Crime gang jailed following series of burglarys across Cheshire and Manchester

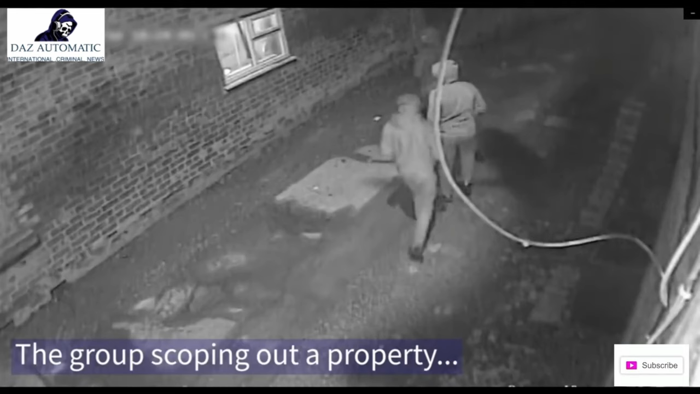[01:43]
Detectives recovered CCTV footage which showed the offenders gaining entry to the address through a window before stealing cash from inside.
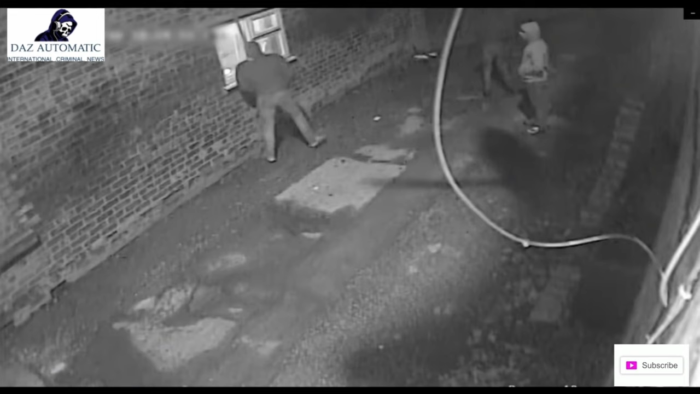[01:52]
The gang then made off in a Ford vehicle which was later found by officers abandoned nearby.
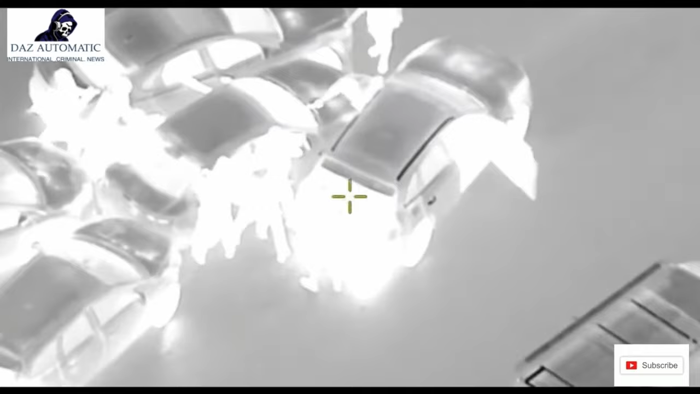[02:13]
Following the discovery, officers from the Serious Organised Crime Unit conducted further enquiries into Thomas and his associates
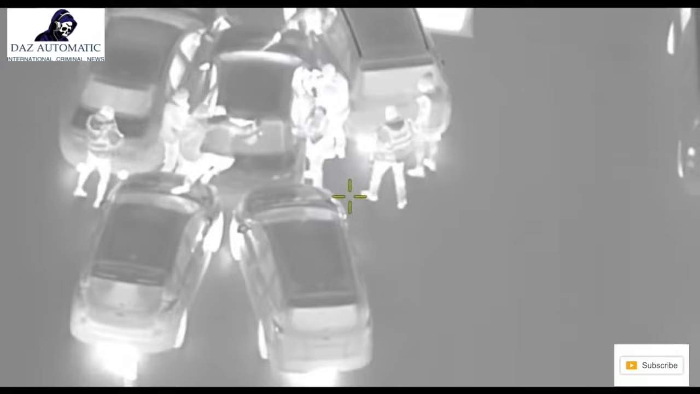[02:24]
which resulted in officers stopping a black Audi A3 owned by Philip Bury on the M56 near Junction 12 on Wednesday 14 December.